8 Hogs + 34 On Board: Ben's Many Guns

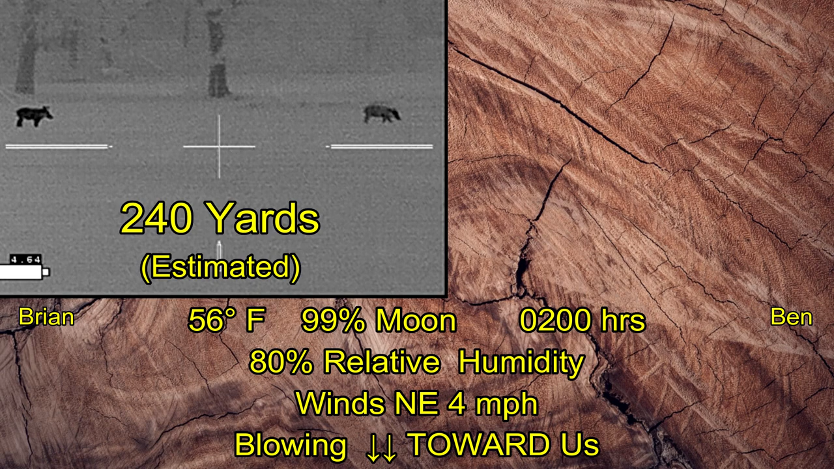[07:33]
Ben's not going to get his recorder on quite in time.
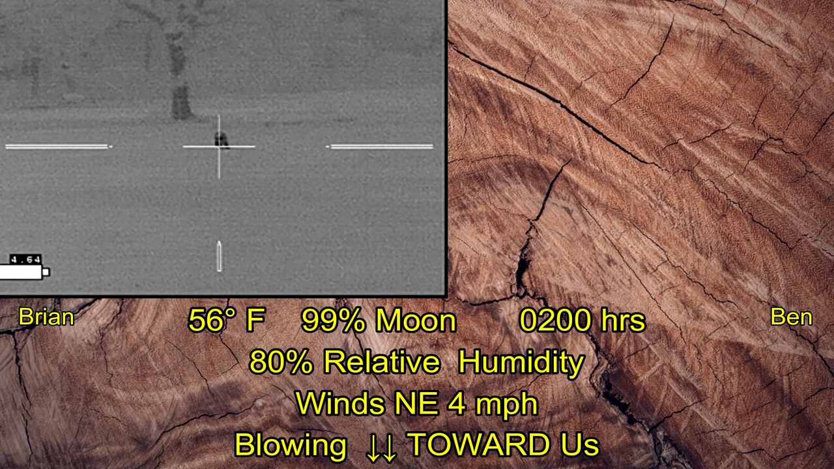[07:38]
We started off with two hits. But neither of our hogs went down initially.